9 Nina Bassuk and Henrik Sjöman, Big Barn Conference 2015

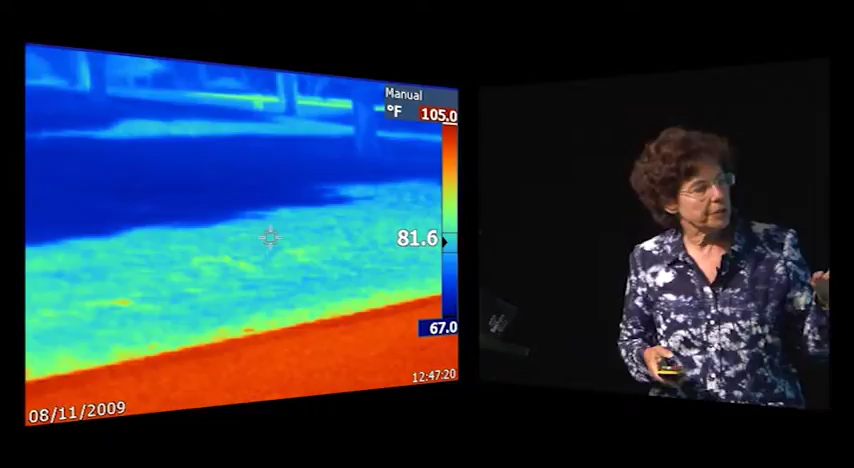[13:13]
On screen: scale top 105.0°F, scale bottom 67.0°F
it was taken with an infrared camera a camera that measures the heat of
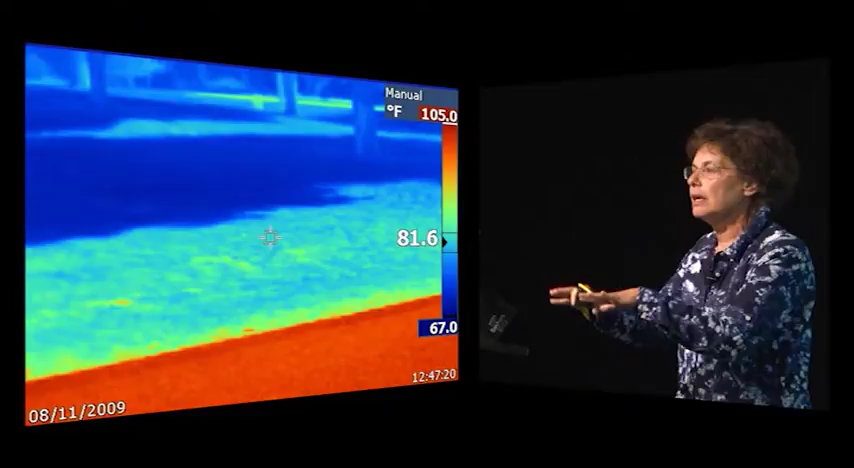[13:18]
On screen: scale top 105.0°F, scale bottom 67.0°F
the surfaces and so I apologize for Fahrenheit here but
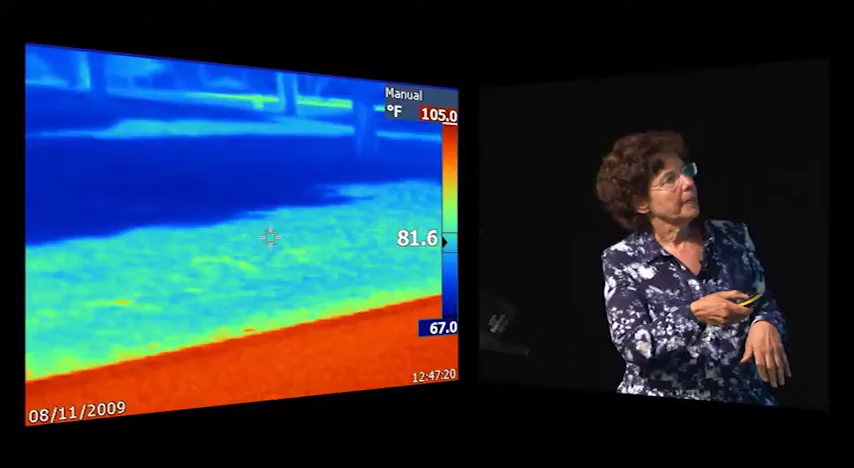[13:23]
On screen: scale top 105.0°F, scale bottom 67.0°F
this is about 40 degrees and about what 27 28 degrees and about 18
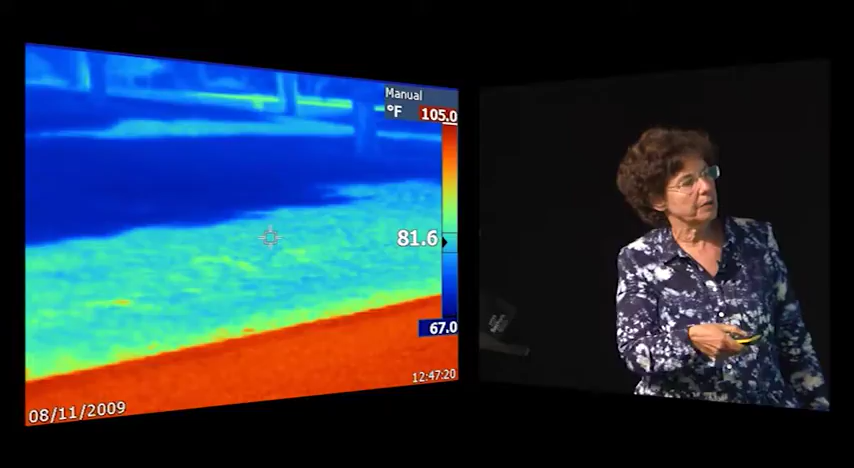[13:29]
On screen: scale top 105.0°F, scale bottom 67.0°F
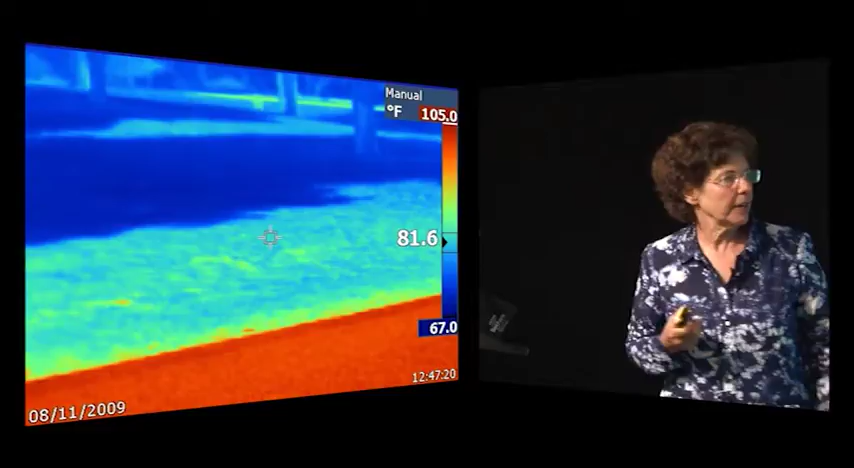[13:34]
On screen: spot 81.6°F, scale top 105.0°F, scale bottom 67.0°F
that's my quick and dirty centigrade to Fahrenheit conversion so this is a key telling the temperature of the site and what are we looking at here have a look we're actually looking at a park
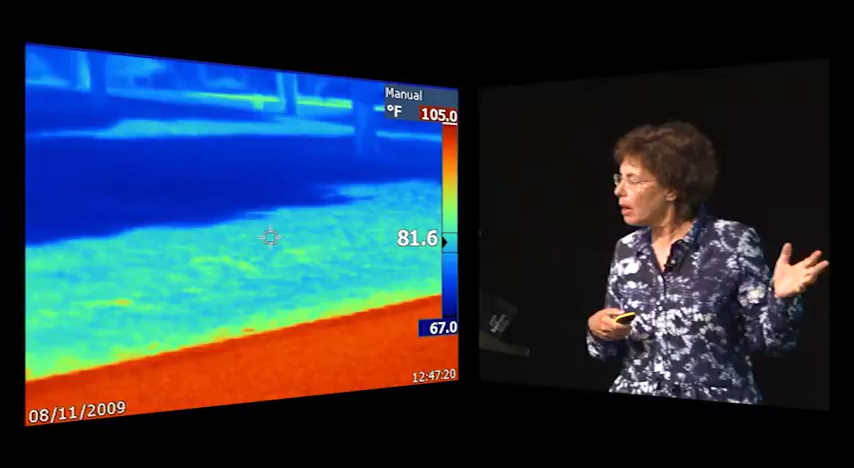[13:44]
On screen: spot 81.6°F, scale top 105.0°F, scale bottom 67.0°F
okay so here are your trees okay and this big blue blob here what do you think that is that shade of the tree so
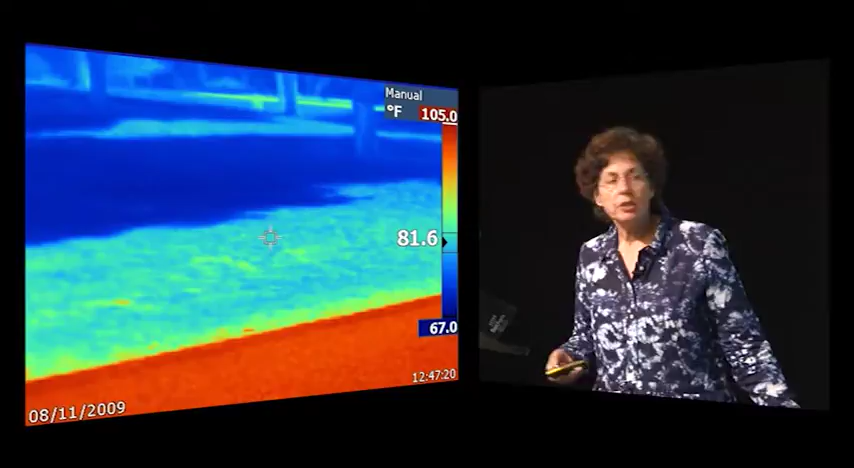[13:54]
On screen: spot 81.6°F, scale top 105.0°F, scale bottom 67.0°F
we're about you know here what 17 18 degrees under in the shade and this area here this green area here what's that that's grass right it's a grass it's a park it's grass in the sun and we're here you know above like 27 degrees or so 82 degrees Fahrenheit and what do you think this is what do you think that orange thing is
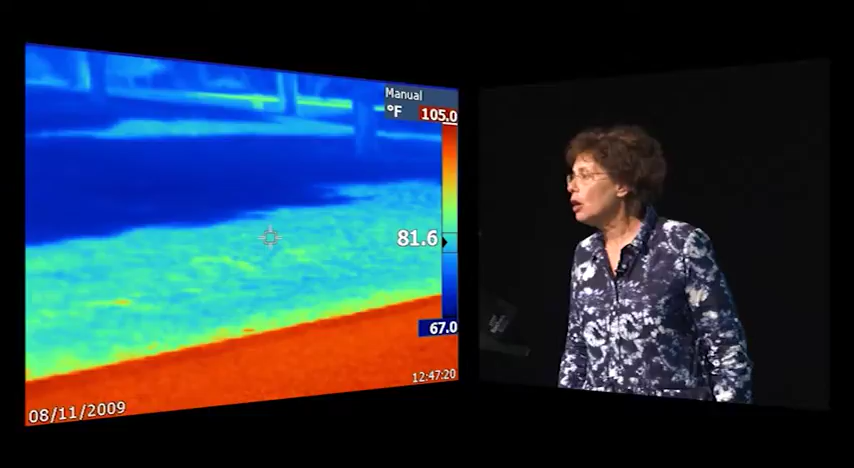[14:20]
On screen: scale top 105.0°F, scale bottom 67.0°F
it's a sidewalk it's asphalt and here we are at
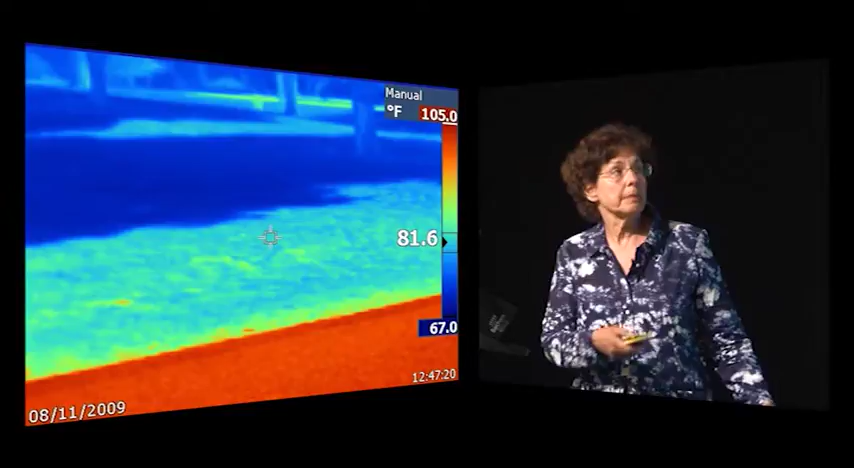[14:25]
On screen: scale top 105.0°F, scale bottom 67.0°F
about 40 degrees C 105 degrees in a sunny day
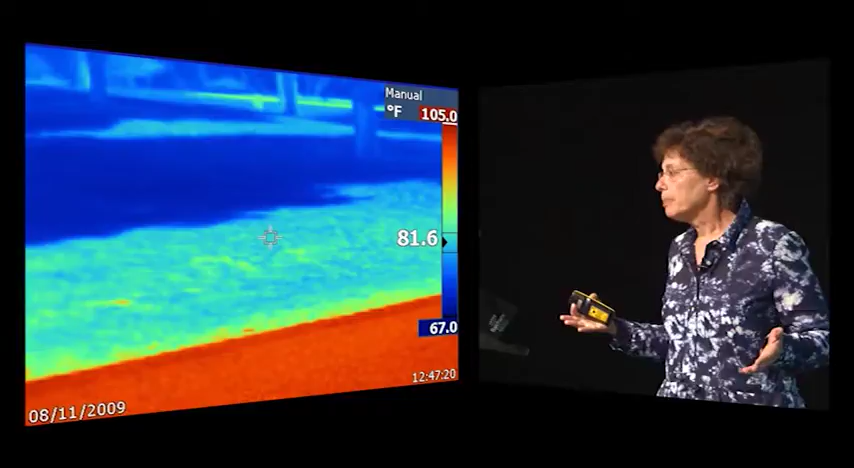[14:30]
On screen: spot 81.6°F, scale top 105.0°F, scale bottom 67.0°F
in a park so the microsites can be extraordinarily different 20 degrees or more difference
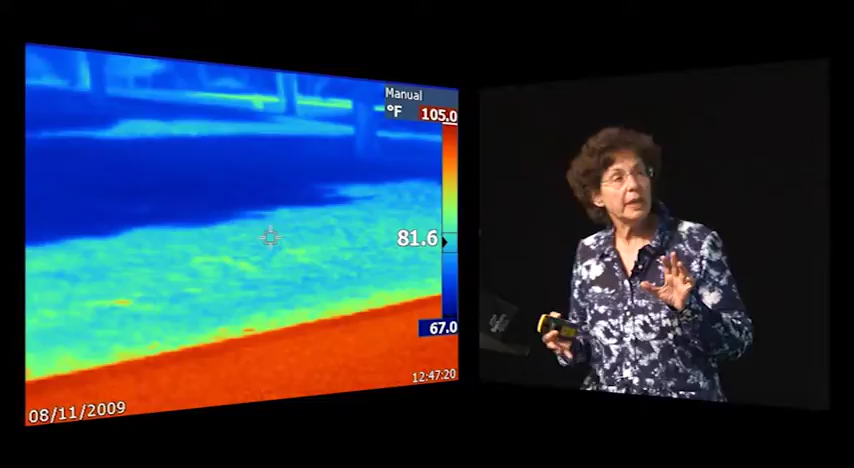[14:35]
On screen: spot 81.6°F, scale top 105.0°F, scale bottom 67.0°F
in a very microsite and so when we're planting